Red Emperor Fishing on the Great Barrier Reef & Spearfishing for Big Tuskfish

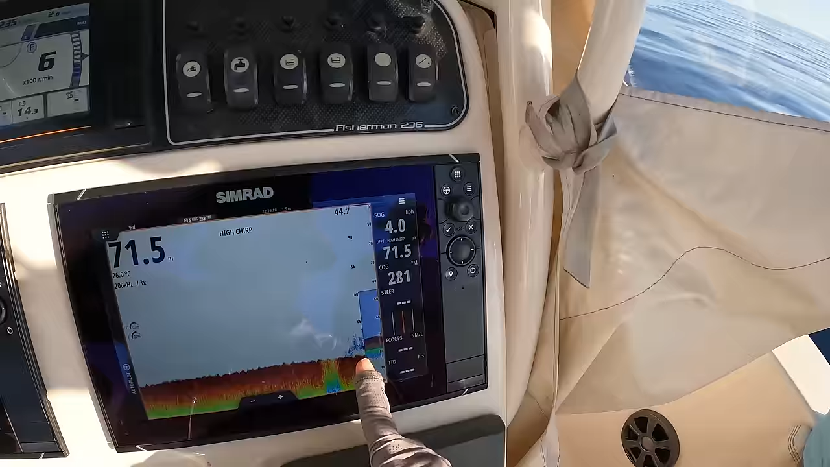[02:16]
On screen: depth 71.5 m
Really good shows now, just driving a little bit west of that mark. So they're all just sitting on that western ledge at the moment.
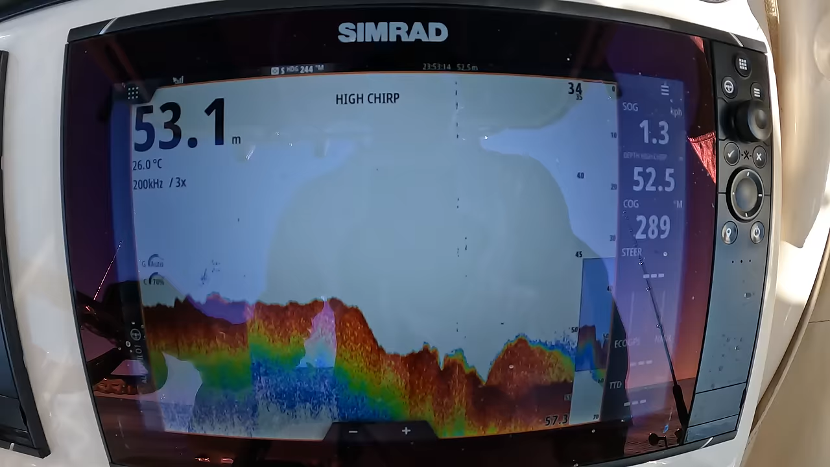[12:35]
On screen: water 26.0°C
So there we go. When you're looking for ground, sometimes it really pays to not just look for really big pieces of structure.
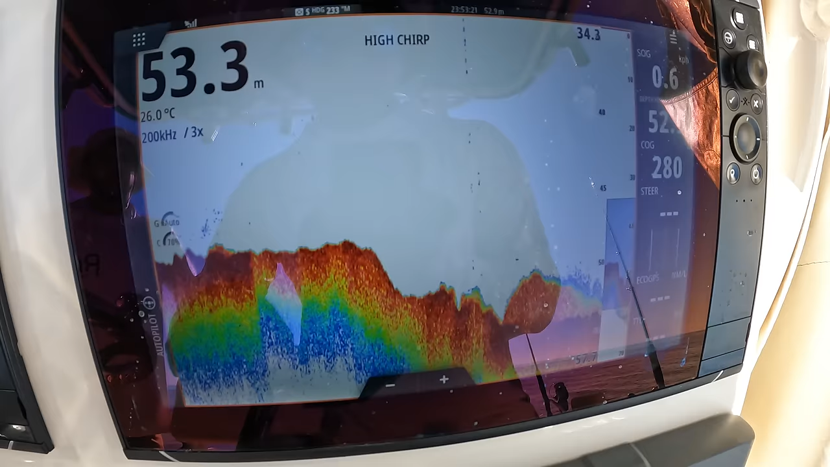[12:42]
On screen: water 26.0°C
The smaller the structure, the better. And basically, I'm at 3x zoom at the moment on these Simrads,
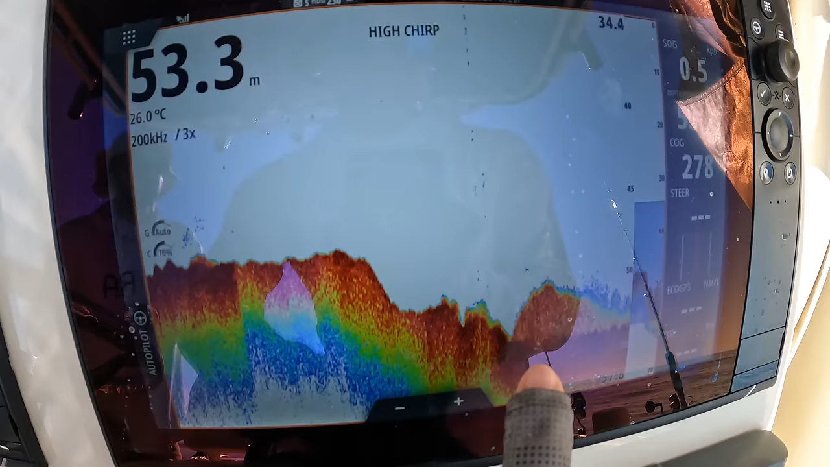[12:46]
On screen: depth 53.3 m, water 26.0°C
and you can see that all we're marking is literally half a meter to a meter of blue dots, which is fish and bait mixed in.
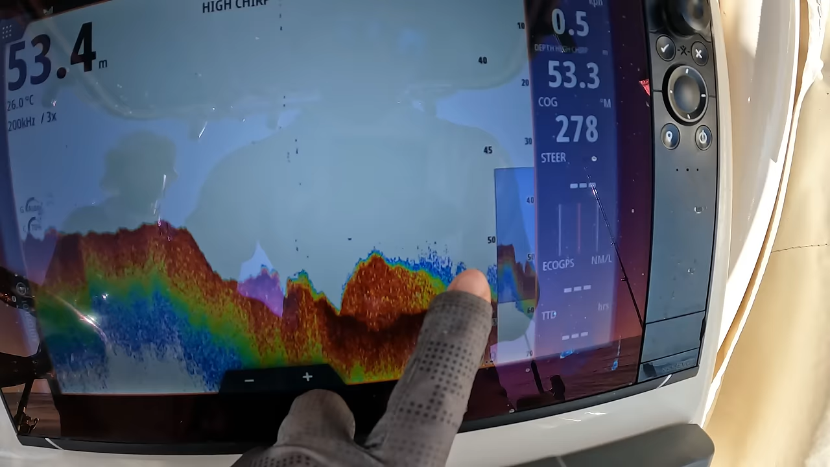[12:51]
On screen: water 26.0°C
And then the red is obviously the hard bottom in the reef.
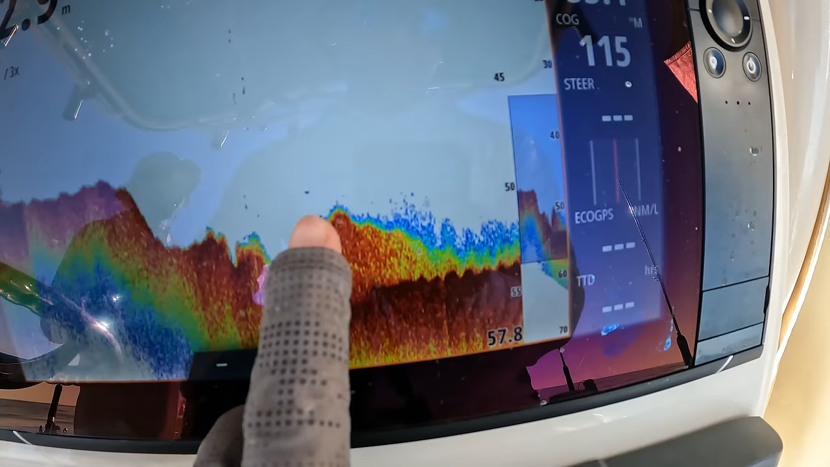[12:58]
And you can see just that little bit of a rock or a reef structure sitting off that hard bottom. And that's what we're pulling the fish out of.
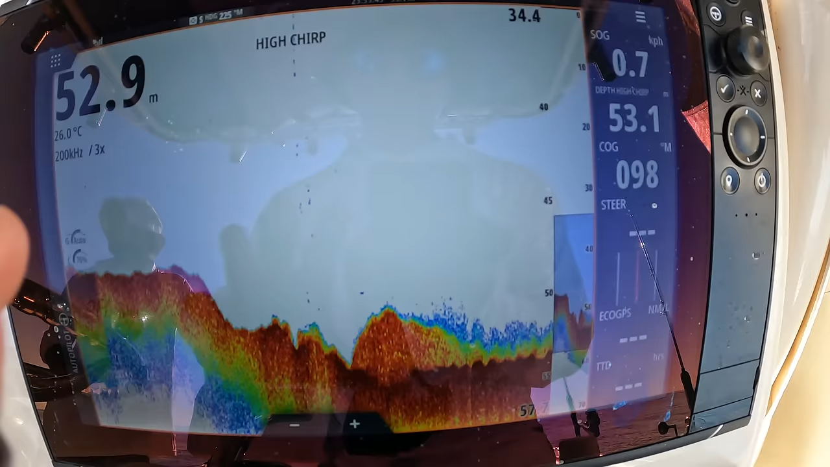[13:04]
On screen: water 26.0°C
So not a big piece of structure. You don't see squiggles everywhere. So yeah, just because you're not marking a lot doesn't mean there's no fish there.